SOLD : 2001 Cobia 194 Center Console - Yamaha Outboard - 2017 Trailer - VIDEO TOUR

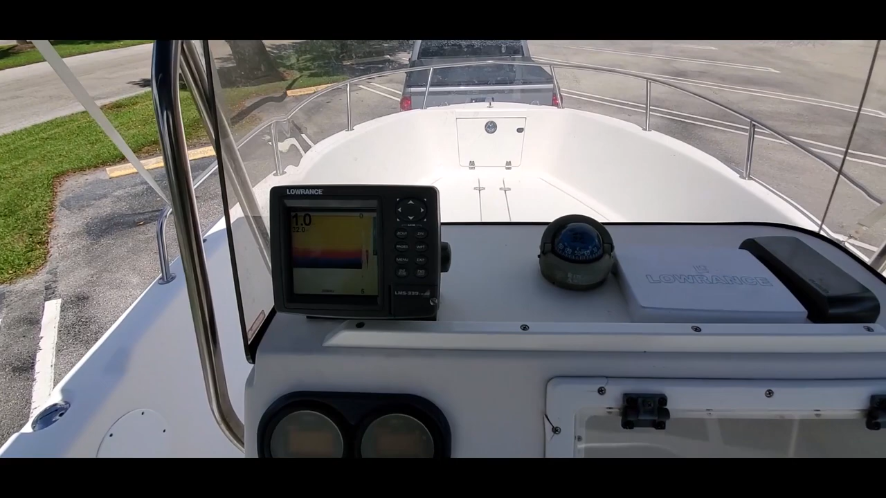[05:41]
readout there, which we will show you once we get it in the water. But it is functioning and it does have GPS as well.